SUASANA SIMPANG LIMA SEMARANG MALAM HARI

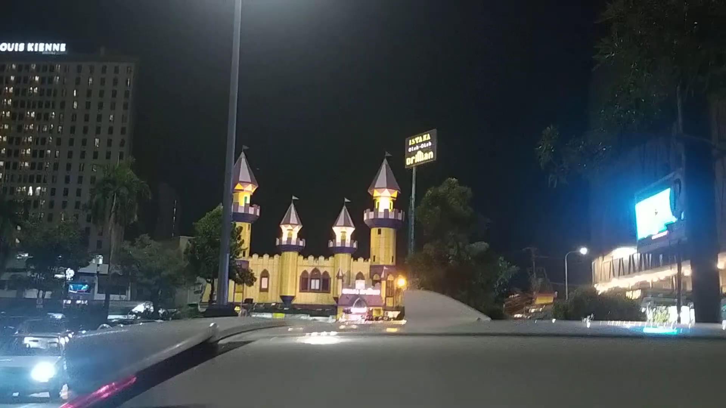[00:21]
Nah, ini kondisi di Simpang 5 ya, teman-teman.
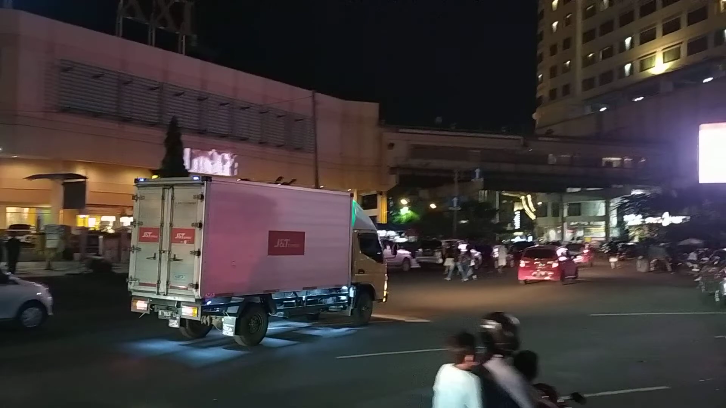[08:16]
Kalau ke sana itu, di atas itu ada jembatan Sentra Kuliner.
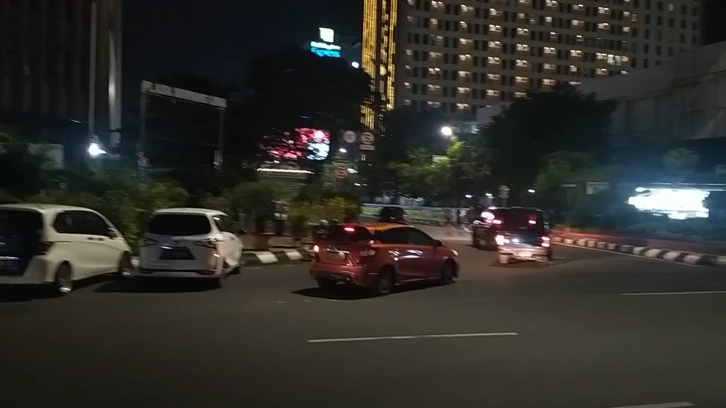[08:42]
Ke sana tuh mengarah Jenderal Ahmad Yanti, Hatam Show, kesananya lagi.